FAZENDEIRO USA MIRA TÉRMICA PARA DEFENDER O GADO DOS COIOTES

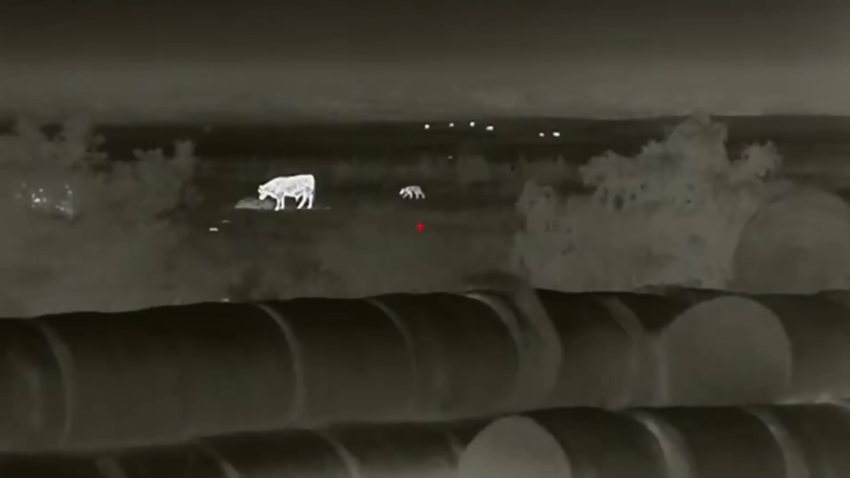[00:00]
O vídeo de um fazendeiro com visão térmica atirando em dezenas e dezenas de coiotes que se aproximam das
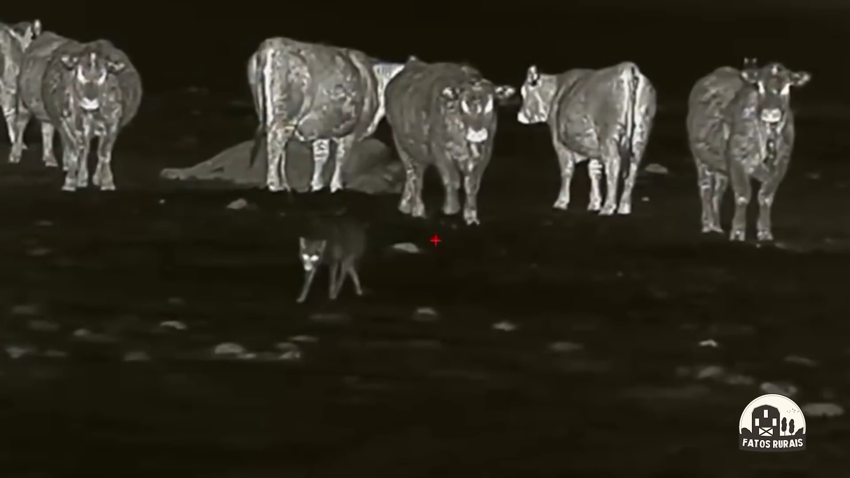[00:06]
criações de gado voltou a viralizar na internet,
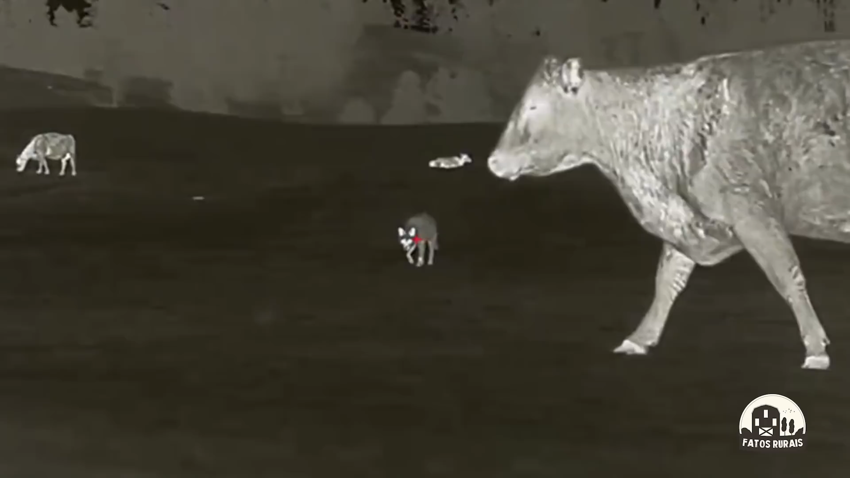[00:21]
A verdade é que isso é uma medida de desespero tomada pelos fazendeiros por lá, algo que eles não gostariam de estar fazendo, mas que foi necessário. Nós vamos entender tudo isso nesse vídeo
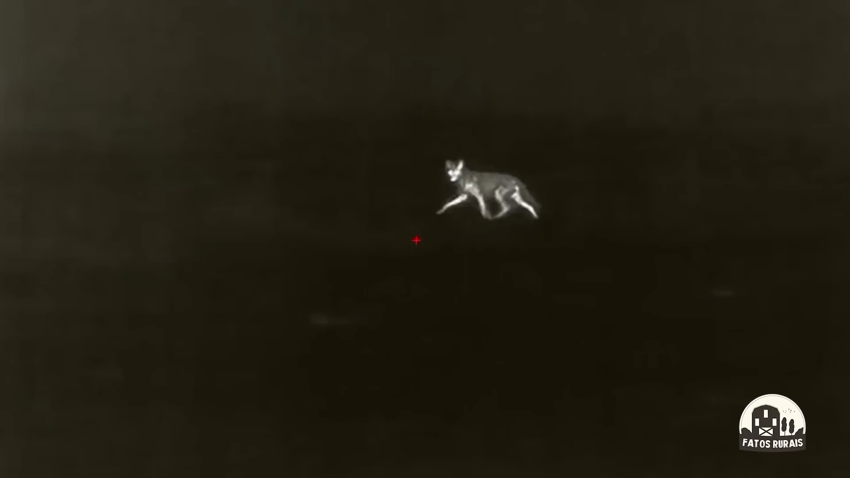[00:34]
e ver essas imagens impressionantes capturadas por eles mostrando a movimentação dos animais durante a noite.